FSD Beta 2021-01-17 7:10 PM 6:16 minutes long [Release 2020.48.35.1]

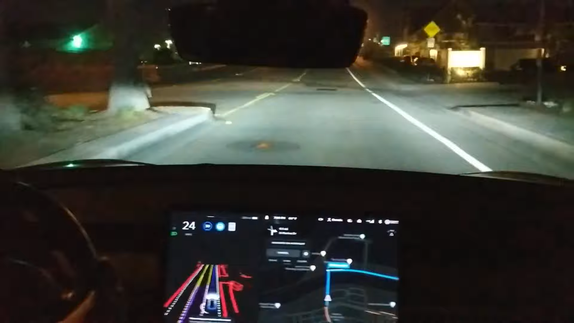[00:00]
That link down. That link down. It's a 35 zone according to things, but I'm going that fast around here.
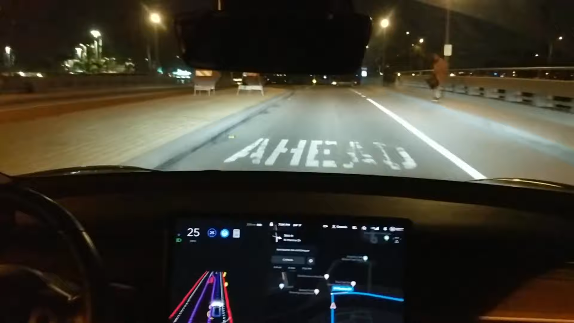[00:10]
Alright, let's see how you take the stop. Oh, good turn. Alright, let's see how you do the right turn after the end of the curve.
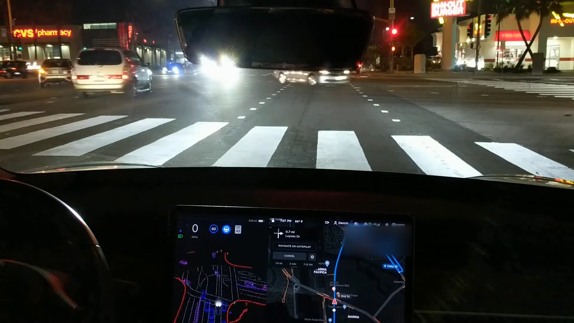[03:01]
A lot of people in and out tonight. Plants spilling right out into the road here. Pretty good.